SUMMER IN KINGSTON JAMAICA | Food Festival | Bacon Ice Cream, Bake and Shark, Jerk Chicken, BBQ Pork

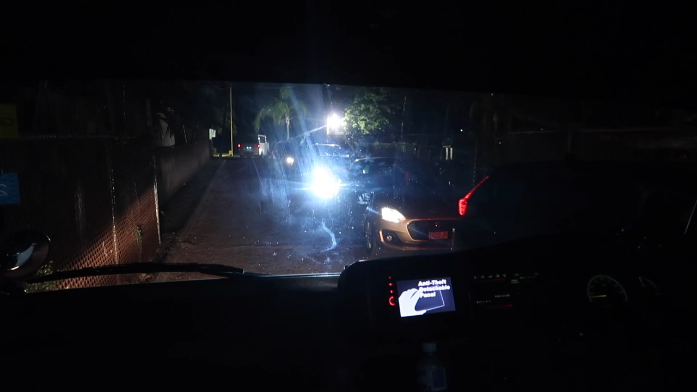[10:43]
Hold on, we are come now, but we just turned out that parking lot. Oh, I see the line you're talking about now. We're turning down the road now, so look out for it. You're not see it yet.
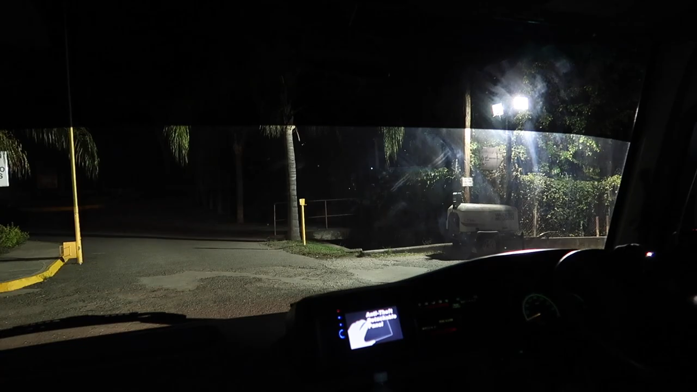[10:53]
You don't see us yet. I have to see the turn now. You see the turn? Yeah. You see it up my